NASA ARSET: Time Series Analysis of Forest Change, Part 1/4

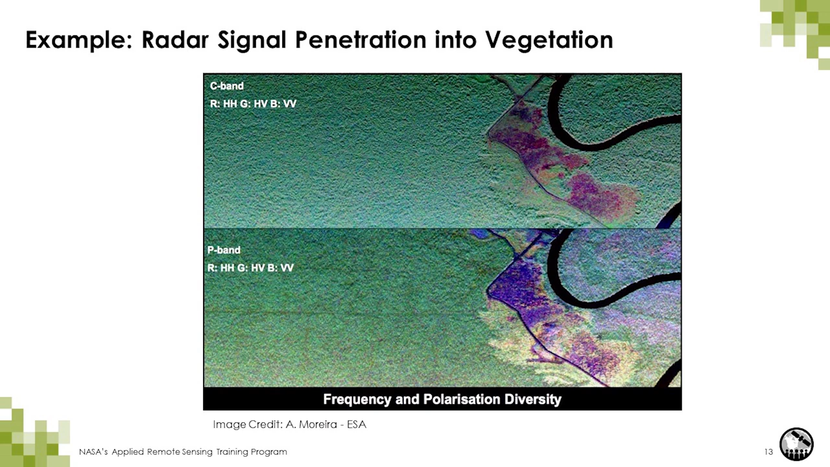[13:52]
These are areas that probably have different forest structure or biomass. And one final thing to note, if you look closely at the P-band image, you'll notice some road structures there from on the west part of the image. They extend through the west. And you can't see that road structure on the C-band image.
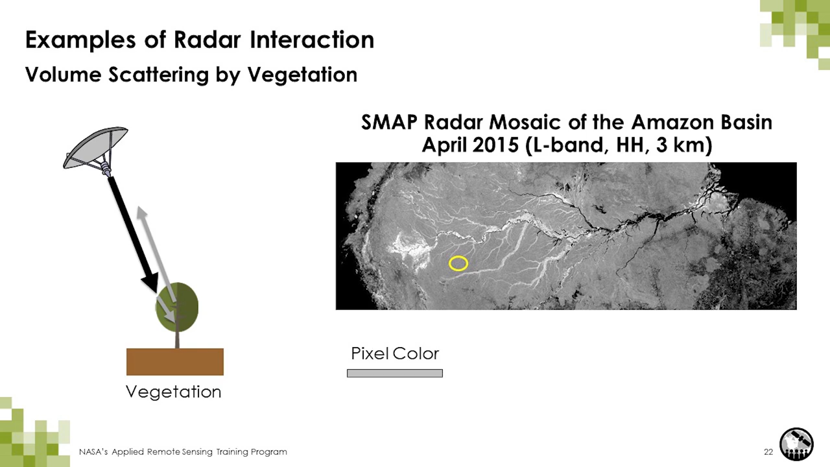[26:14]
But in this case, with radar, forested areas tend to have a higher backscatter than areas that are non-forested or areas where there's low vegetation or lower vegetation. So now let's switch a little bit.
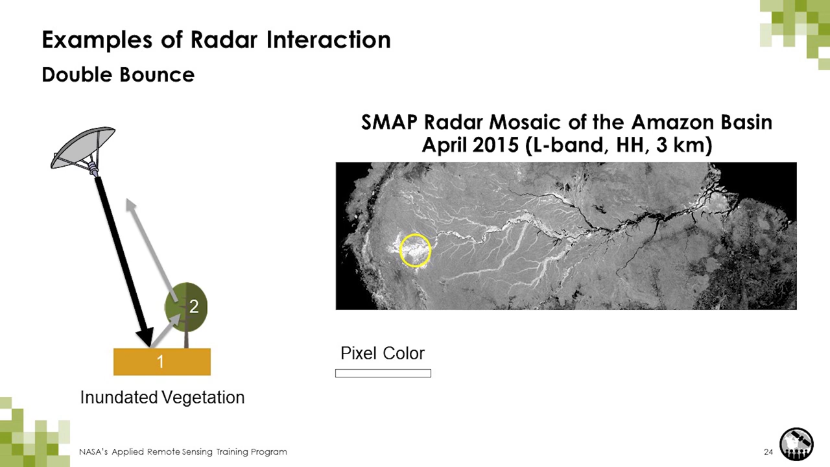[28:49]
Now, we cannot measure the amount of standing water, just that there is water above the soil surface. So now I'll discuss the sensor parameters that influence the signal. And for radar, these are structure and dielectric.
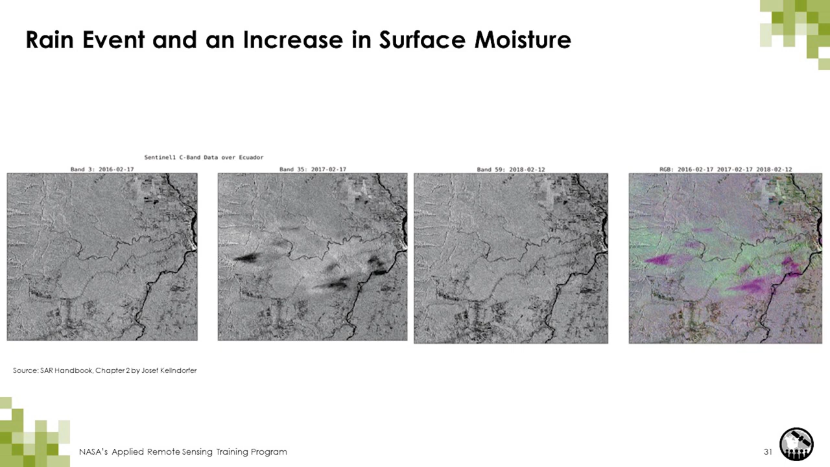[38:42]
So in the tropical regions, you have these really intense rain events. And so when you have that kind of activity, there is signal attenuation. Now, the brightening effects that you see are the results of wet vegetation and soils from the rain event.
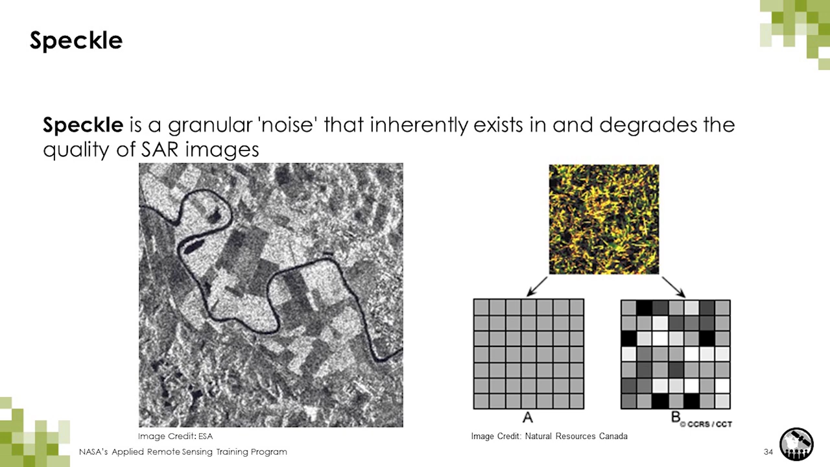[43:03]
And that's why you end up with these images where you have pixels that appear slightly brighter and darker than others. So the issue with speckle is that when it comes time to classifying, the classifier will actually pick up that noise.
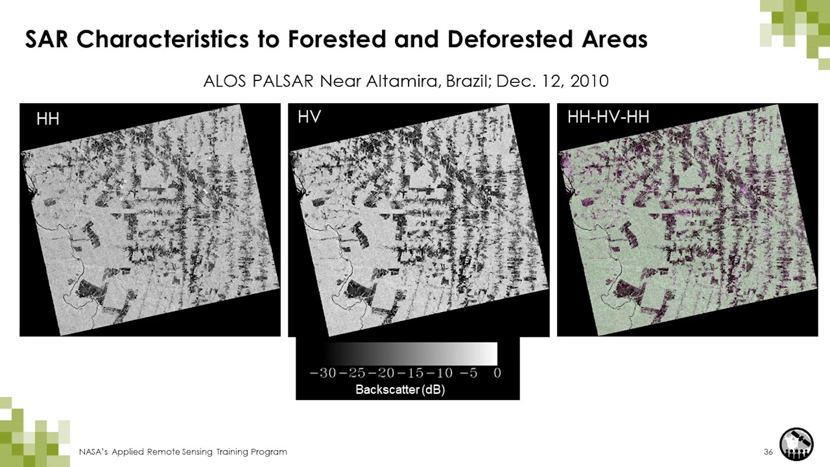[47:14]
For example, if there's a fire event, there's a strong increase in L-band because there is a stronger soil contribution, which will enhance the double bounce and increase the backscatter. This is an example. This is a zoomed in area of the previous image.
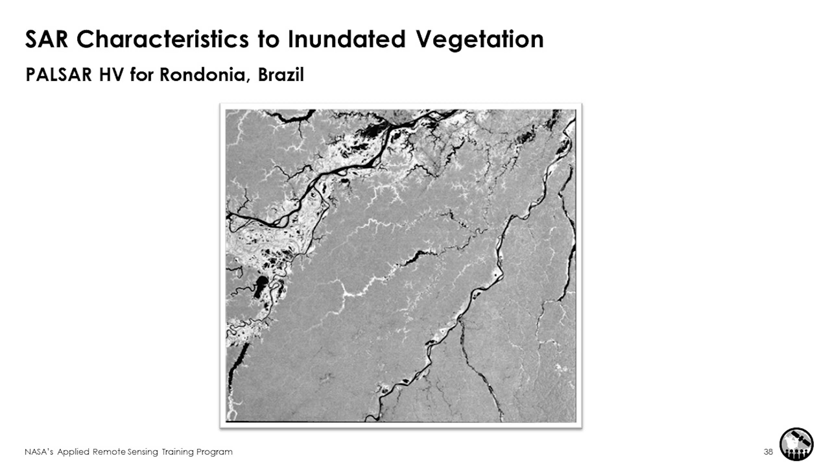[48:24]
And so this is what it looks like. All of these very bright areas are areas where there's inundation, there's standing water underneath the vegetation.
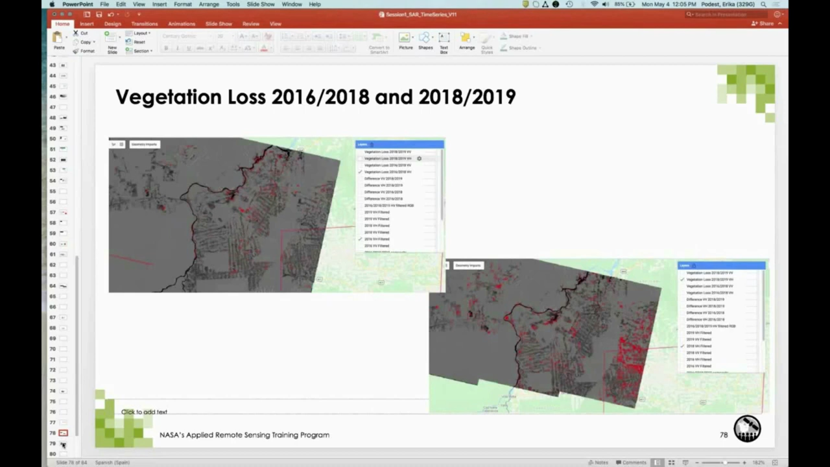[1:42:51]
slides here in the PowerPoint package that show some of the comparisons that we've seen between different years in terms of vegetation loss.
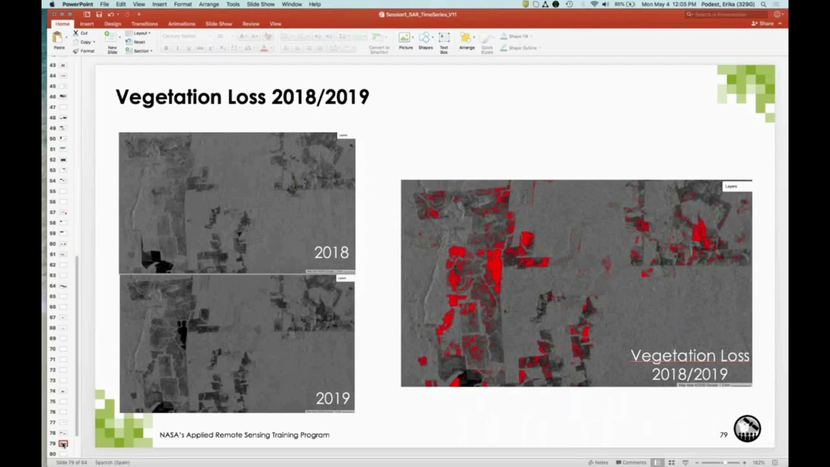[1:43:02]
And so in summary, in this demo, we've identified Sentinel-1 images for three different years,